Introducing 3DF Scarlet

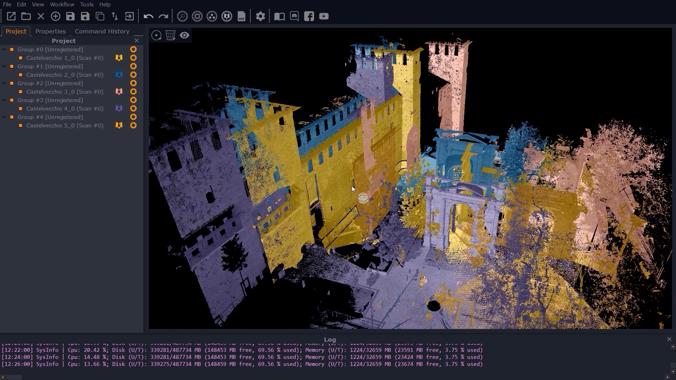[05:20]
a tool that allows you to manually translate and rotate pairings of your scans. Click on the Transform Using Tools button and a new wizard will pop up,
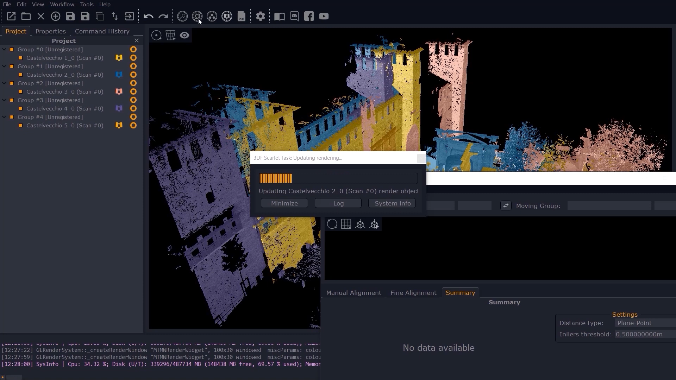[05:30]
where you can select your reference scan and moving scan.
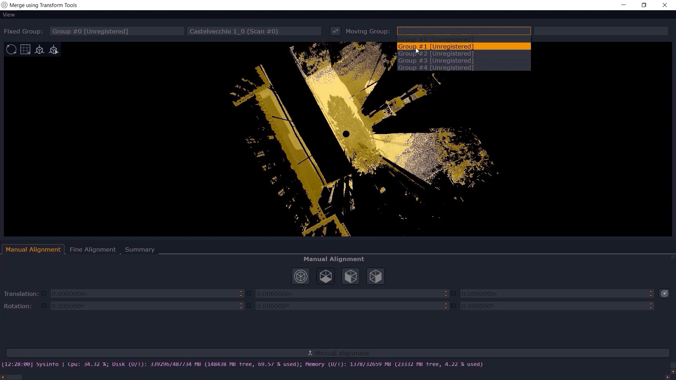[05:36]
Once you have selected the desired scans, the Gizmo will automatically be enabled,
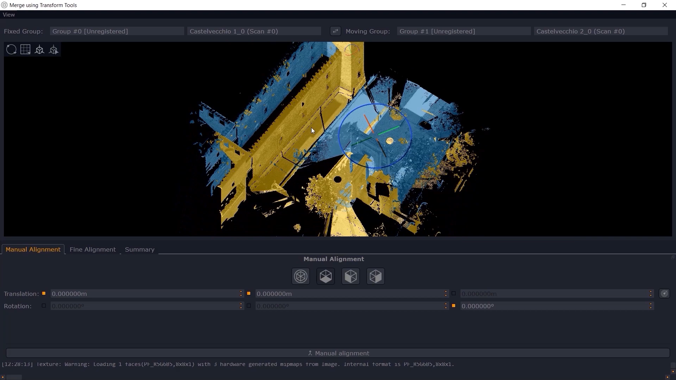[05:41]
so that you can rotate and translate your moving scan towards the fixed one.
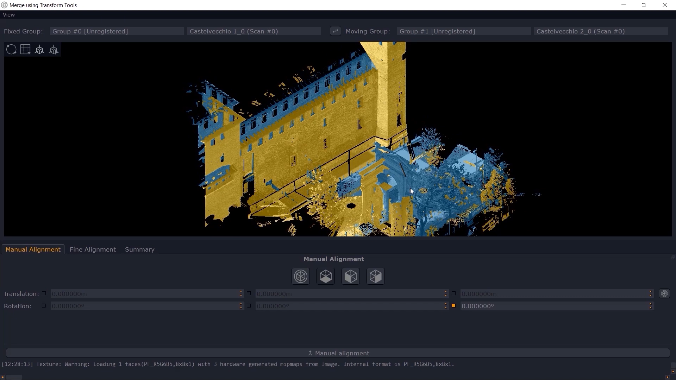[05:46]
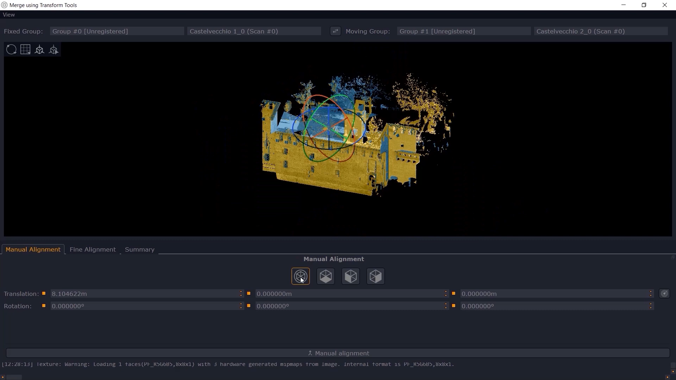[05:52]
For efficiency, there are four icons in the bottom panel through which you can customize the view of your elements within the workspace.
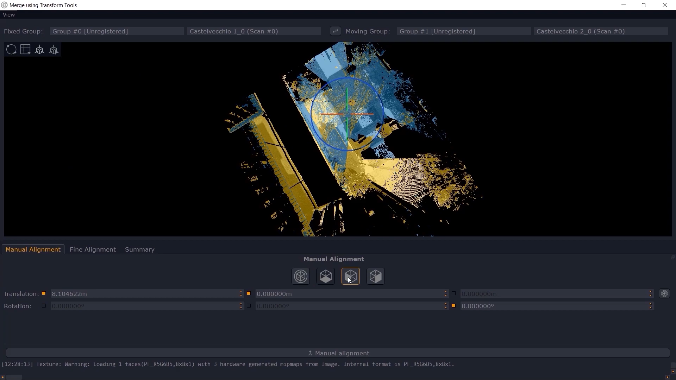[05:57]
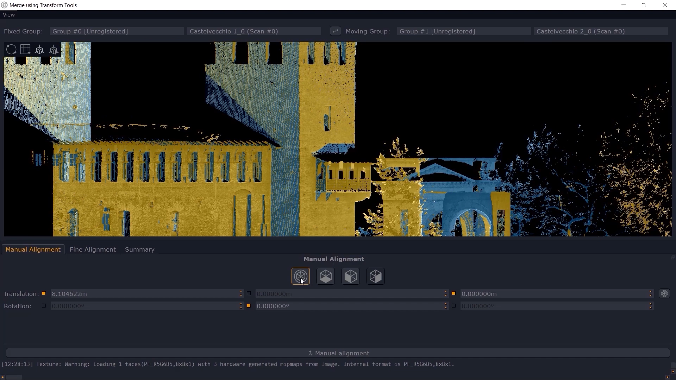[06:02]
You can also precisely adjust the translation and rotation of a scan using the mouse wheel over the corresponding value.
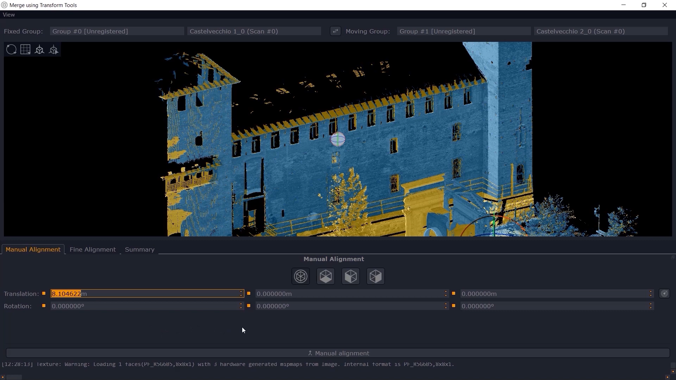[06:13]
Click the Manual Alignment button once you've finished the first roto translation step using the Gizmo. This will lead you directly to the Fine Alignment panel where you can access the parameters of the ICP for the Cloud-to-Cloud registration. The values shown here have already been adapted to the accuracy threshold that you chose when you created your project, but you can always adjust them to suit your needs. The most important parameters to consider are the minimum and maximum inlier threshold values. These determine the search distance range between corresponding points across multiple input scans.
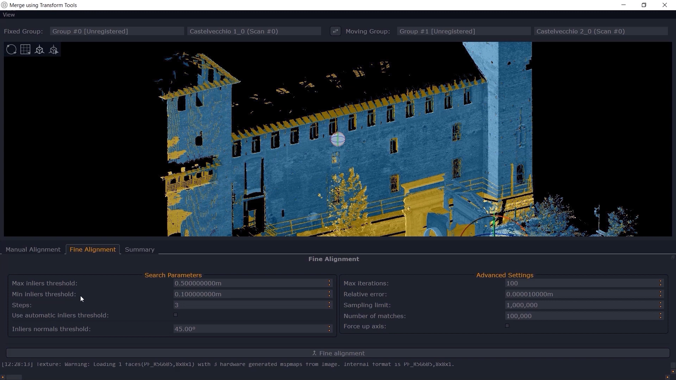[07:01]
It's recommended to lower the minimum inlier threshold if your previous alignment accuracy was high, and increase it if your previous alignment wasn't very accurate. You should lower the maximum inlier threshold if you were satisfied with the accuracy of the previous alignment, but increase it if your previous alignment wasn't very accurate. By clicking Fine Alignment, 3DF Scarlet will start the ICP registration.
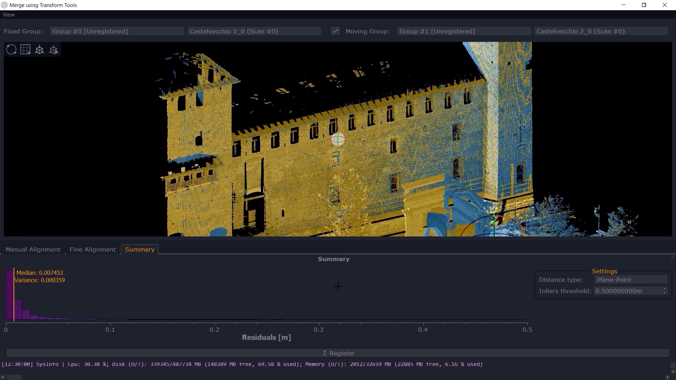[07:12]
At the end of the computation, the histogram will be presented with the residuals in the Epilog panel. When you click Register, your moving scan will be included in the same group as the reference scan.
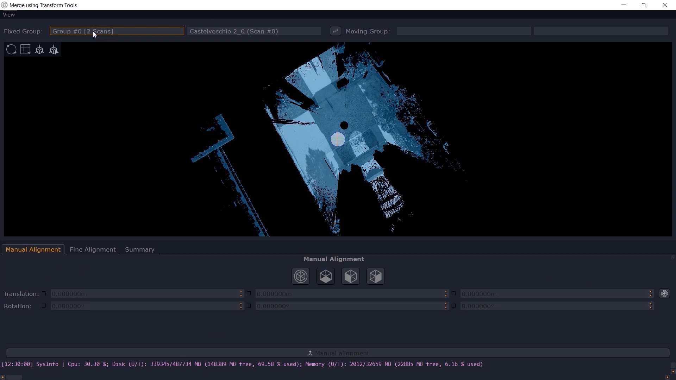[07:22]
Now, simply redo the process with the Gizmo for all the scans that are still not registered.
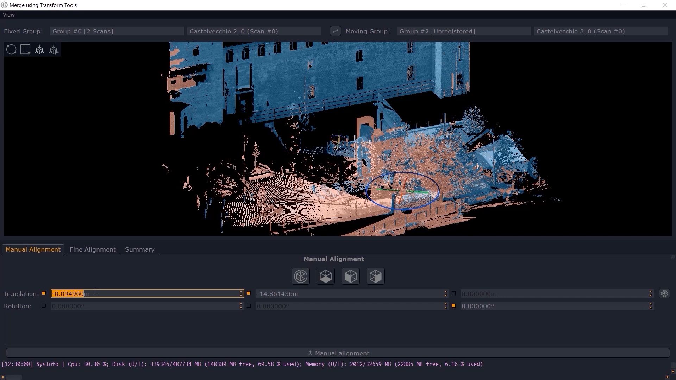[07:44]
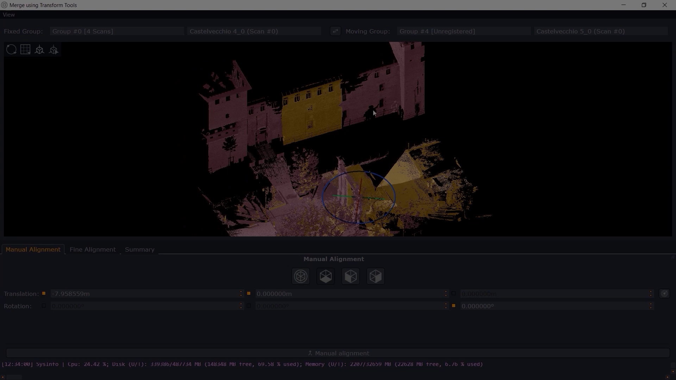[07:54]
Remember, you can always select the best scan to use as a reference object from the group of already registered scans to better help you with manual alignment.
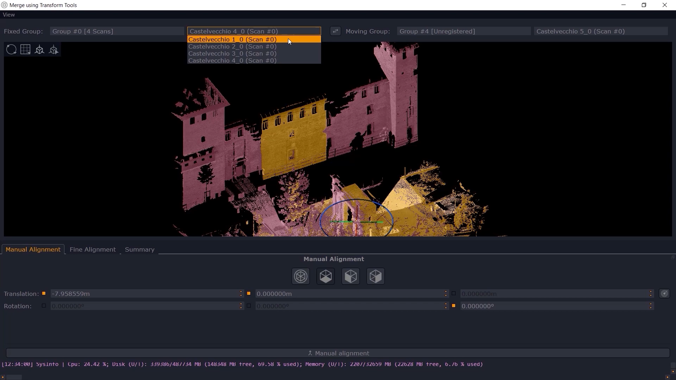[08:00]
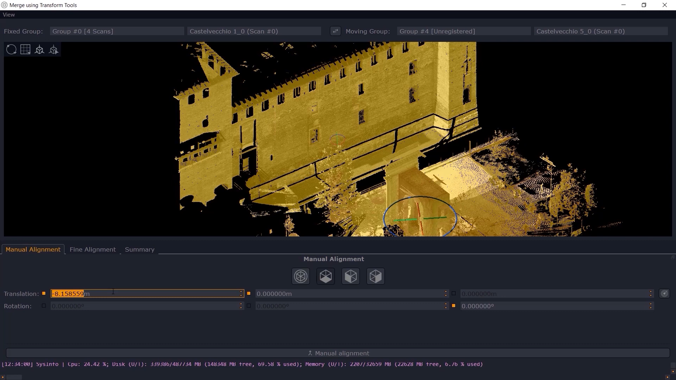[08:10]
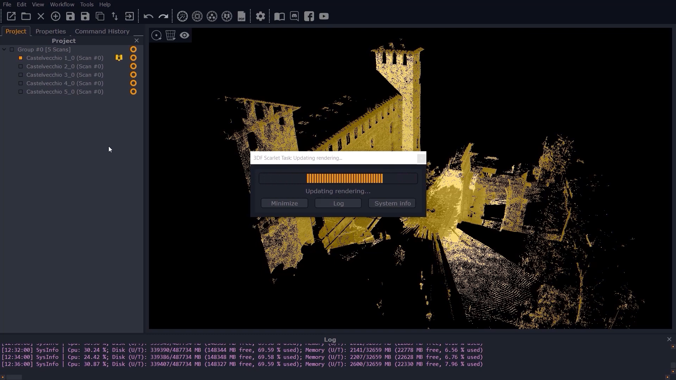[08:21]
After the manual alignment has been completed, the laser scans are listed in a single group as we've already seen.
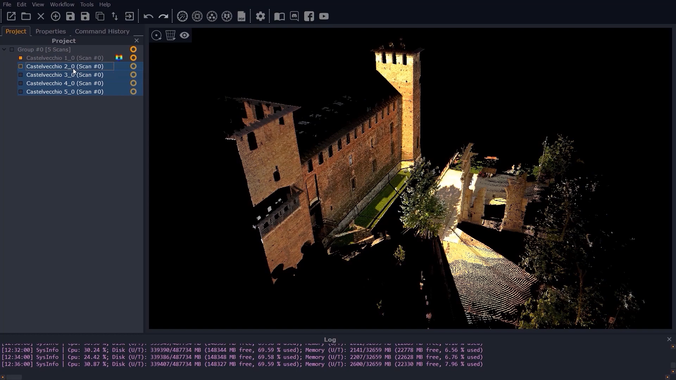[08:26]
You can now decide if you want to go ahead with the Multi-ICP optimization.